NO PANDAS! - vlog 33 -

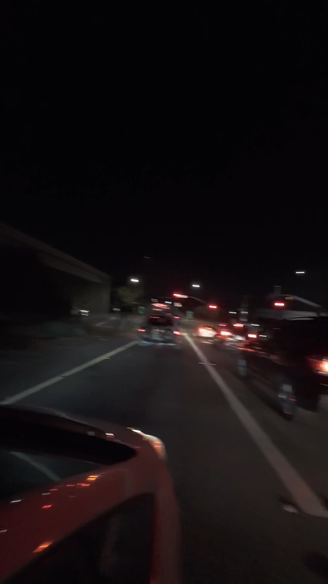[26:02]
Just in traffic for no freaking reason. It's green now. Let's go. Run it. Run it.